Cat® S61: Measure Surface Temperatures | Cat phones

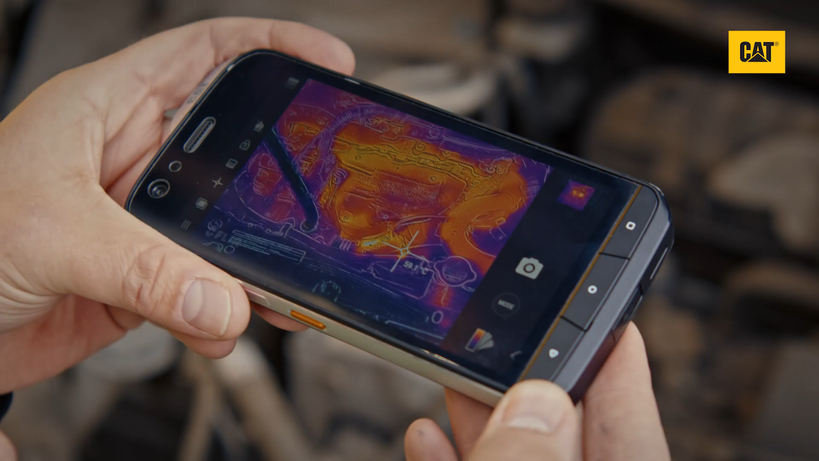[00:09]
Your CAT S61's thermal imaging camera can be used to measure temperatures,
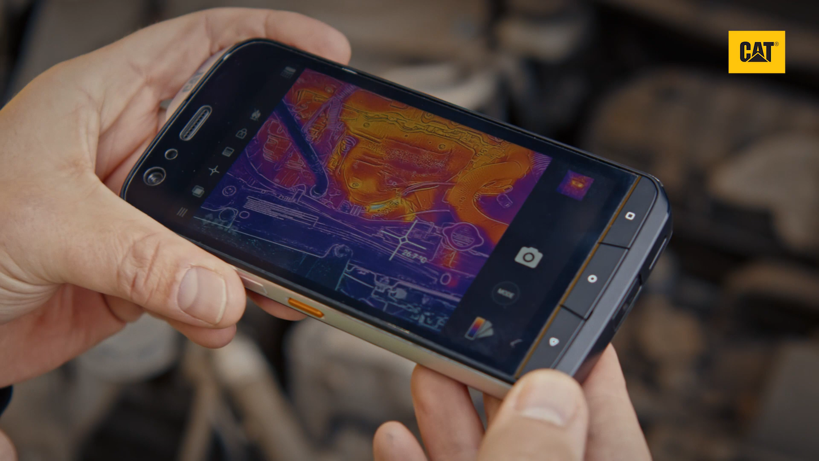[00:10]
typically accurate to within a few degrees.
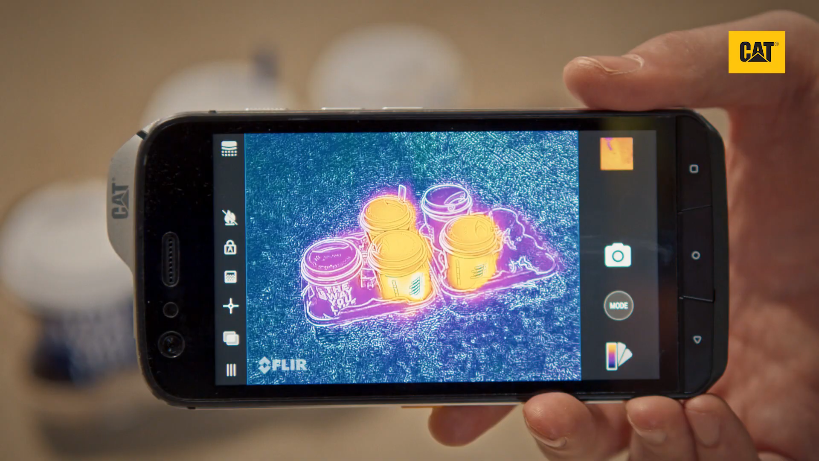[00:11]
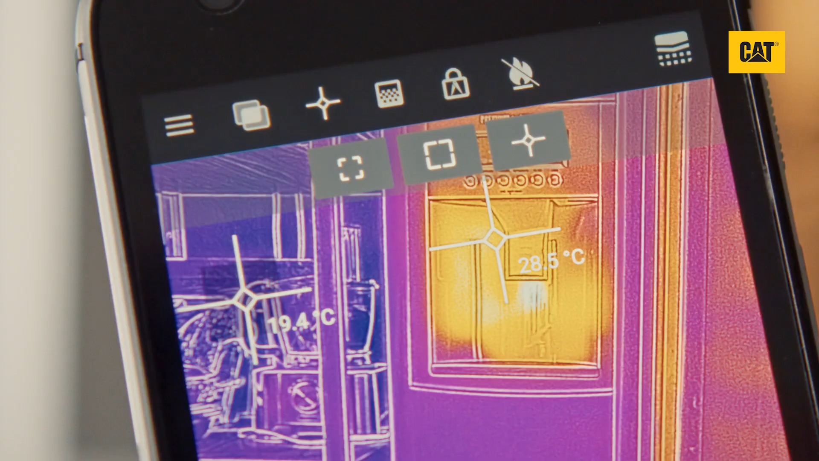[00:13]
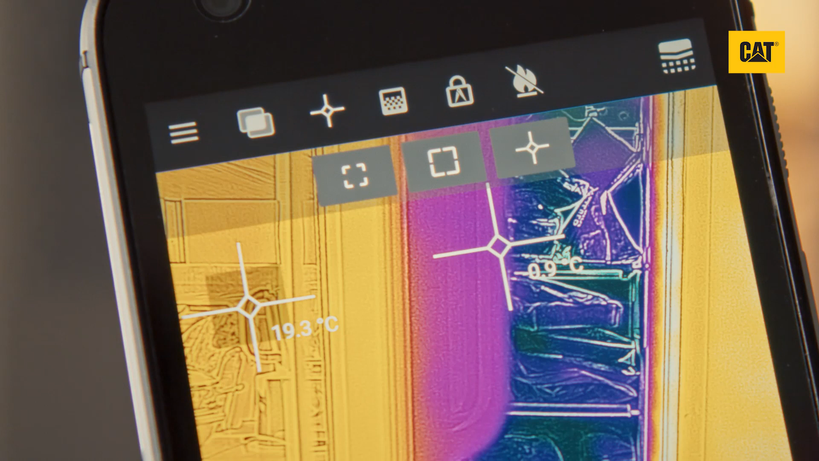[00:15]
You can measure temperatures between minus 20 degrees Celsius up to 120 degrees Celsius, or with the high temperature mode enabled,
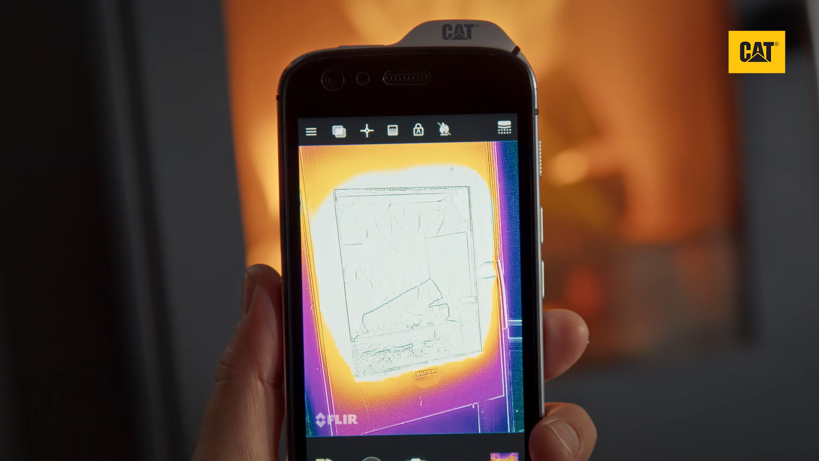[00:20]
sometimes called low gain mode, right up to 400 degrees Celsius.
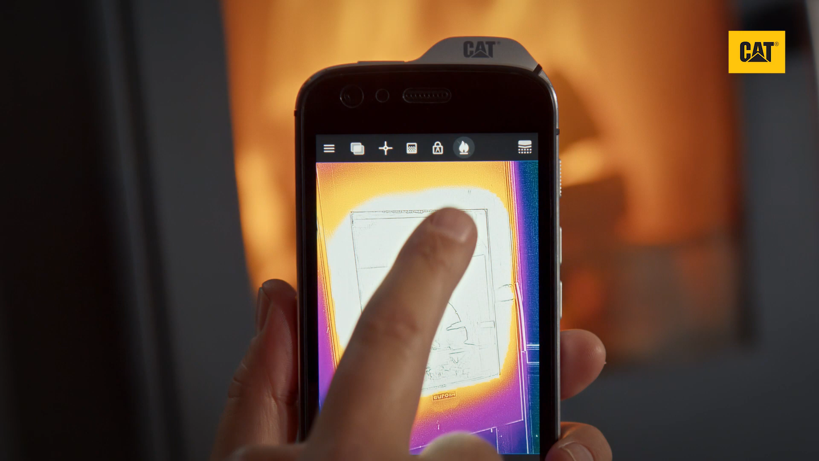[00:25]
To measure temperatures in live view, open the MyFleer app.
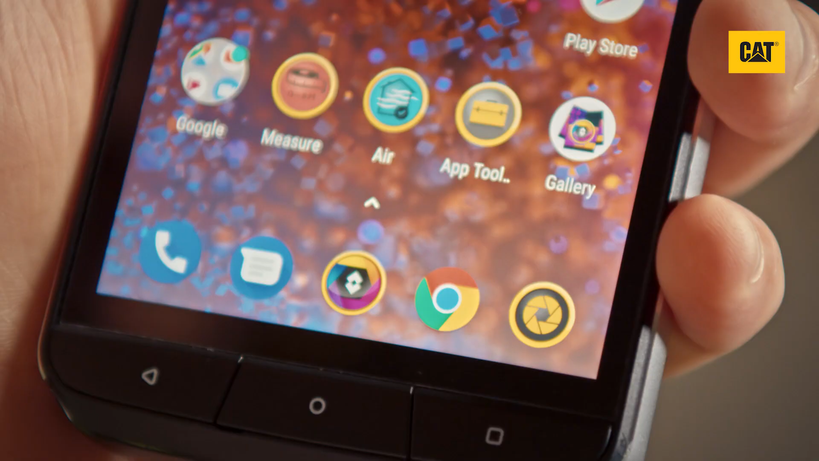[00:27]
Once initialized, point the camera at the object you wish to measure the surface temperature of.
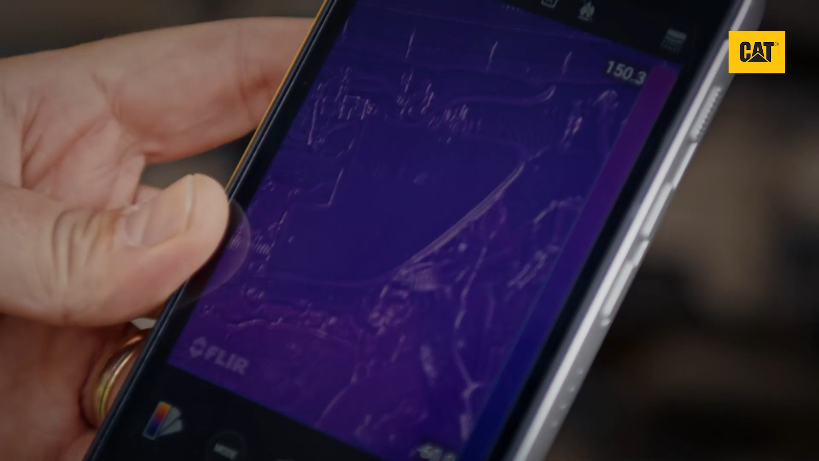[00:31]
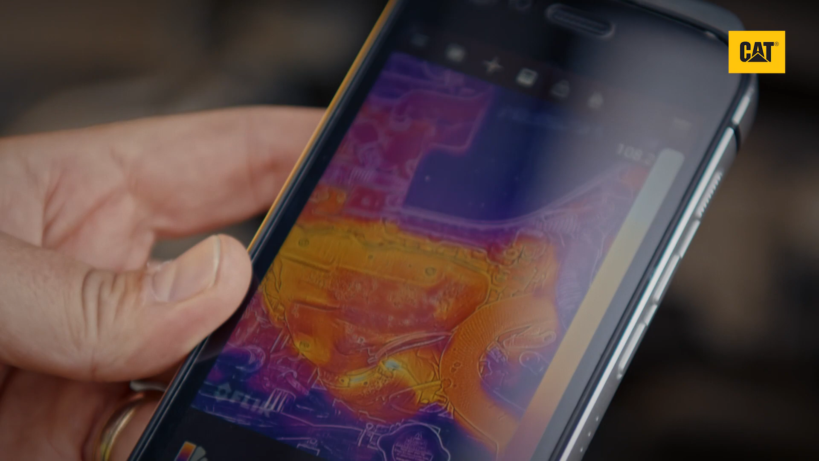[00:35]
If you're likely to need to take a measurement over 120 degrees Celsius, select the flame icon at the top of the screen to enable the high temperature mode.
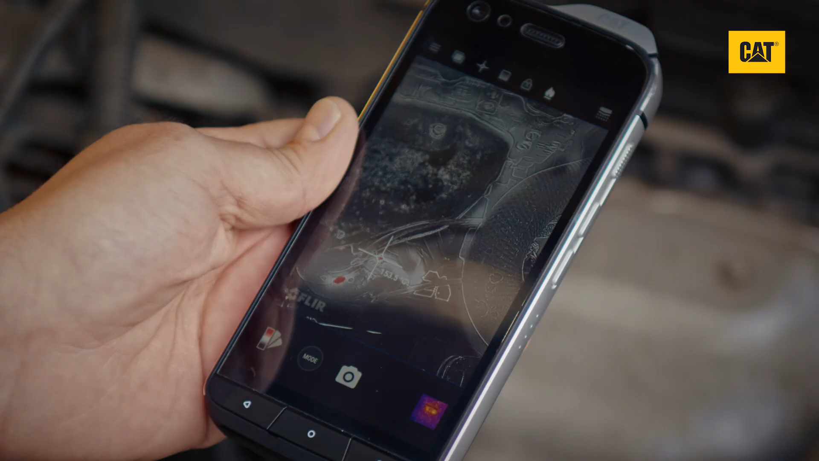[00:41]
Otherwise, ensure it is disabled, shown with the line through it, for the most accurate results.
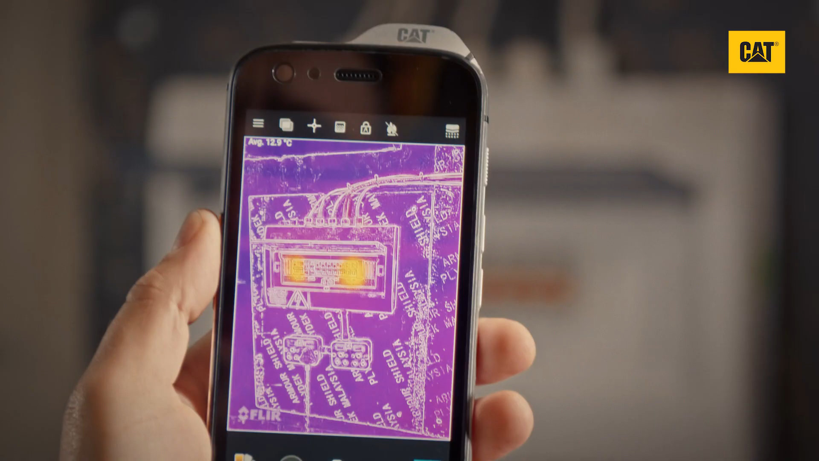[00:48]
Then select the spot meter icon to reveal the sub-menu of measurement tools, and select it again.
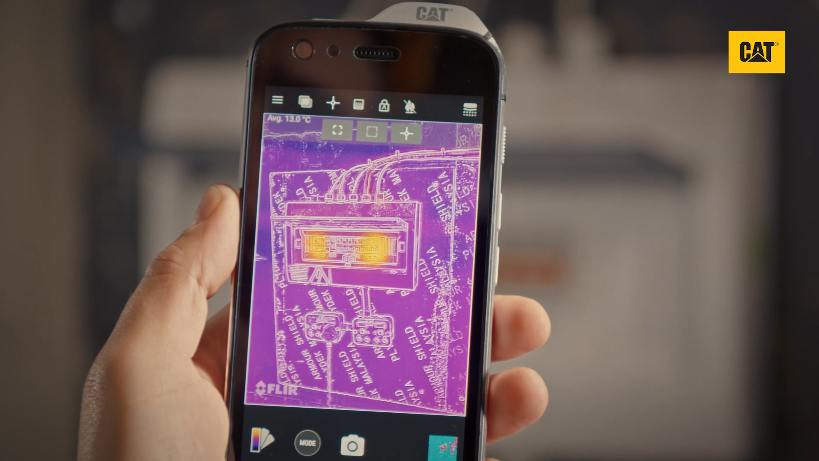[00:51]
This will add a spot meter to the screen that shows the surface temperature of that point.
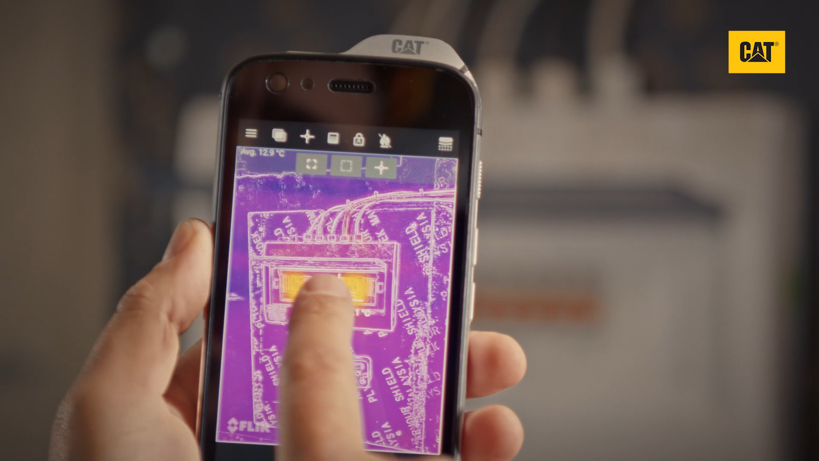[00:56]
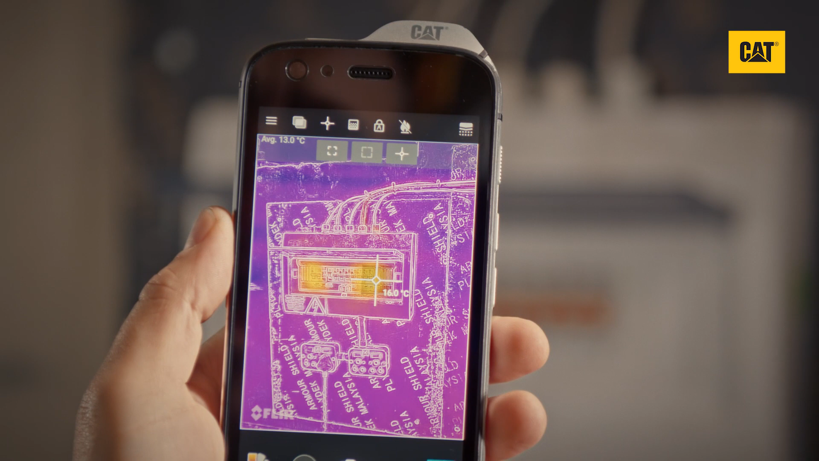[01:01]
Either point the camera so that the spot meter targets the object, or tap and drag the spot meter to another point on the screen.
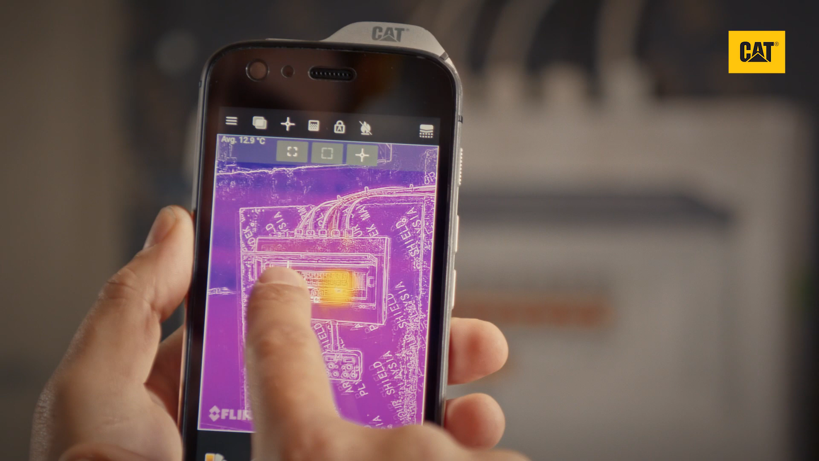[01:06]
You can add up to three spot meters. To remove them, tap and hold on any measurement tool on the screen,
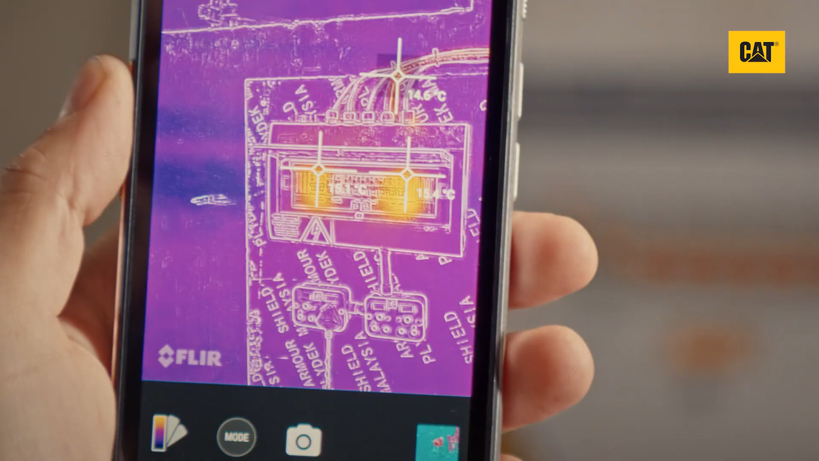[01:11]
and a pop-up menu will appear.
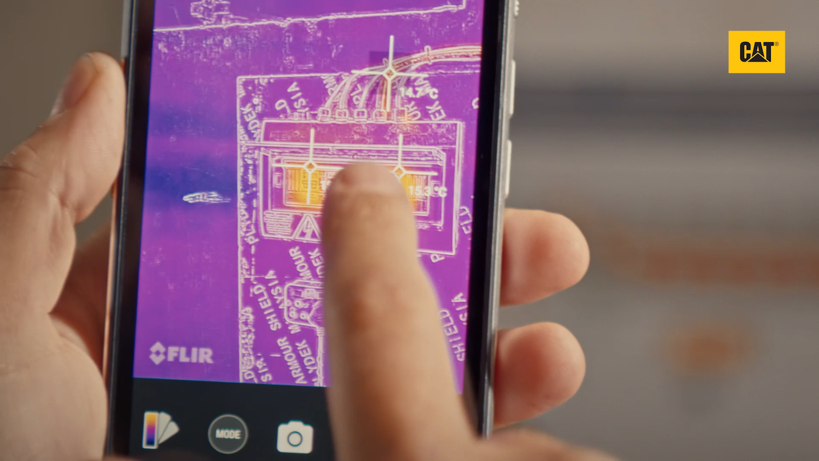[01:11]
Either delete that individual tool, or all of them.